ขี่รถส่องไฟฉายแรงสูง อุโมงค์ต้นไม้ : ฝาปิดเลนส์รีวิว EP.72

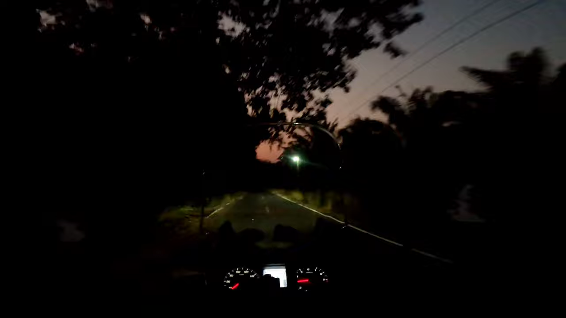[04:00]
ฟหน้าของ MotorSight เท่านั้นนะครับ ก็เป็นตัว X-MAC 300 นะครับ
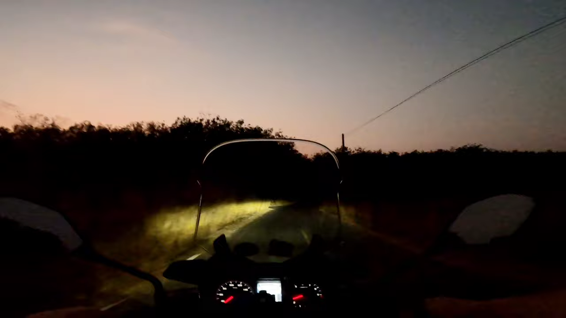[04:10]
ตอนนี้กำลังจะเข้าอุโมงยางภาลาในช่วงแรกแล้วนะครับโอเคครับ เราเข้ามาในอุโมงยางภาลาแล้วคร
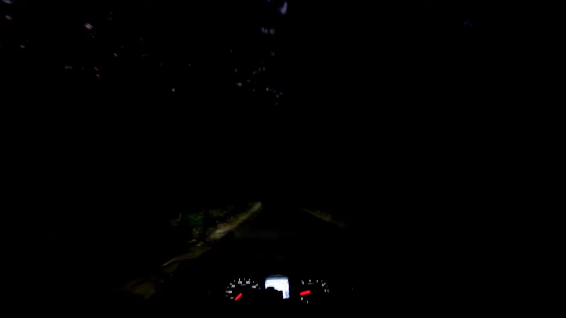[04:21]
ับค่อนข้างมืนเลยนะครับเดี๋ยวพอเข้าสู่ทางตรงนะ ตรงนี้มันเป็นโค้งอยู่ ผมก็จะลองใช้ไฟชายนะครับ2 ดูโอเคตรงนี้ก็ออกเป็นทางตรงแล้วนะ
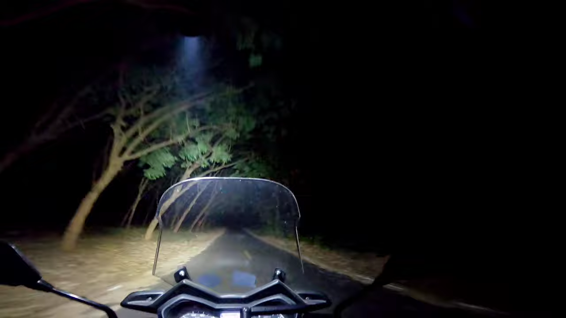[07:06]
ี้คือปิดไฟนะครับ ไฟหน้ารถอย่างเดียว อันนี้ใช้ไฟฉายนะครับแสงสะคอตตรงต้นยางพลามากข้างสวยนะครับ ตรงโคงนี้จะทึบมากมากเลยนะครับ ต้นยางพลา ตรงนี้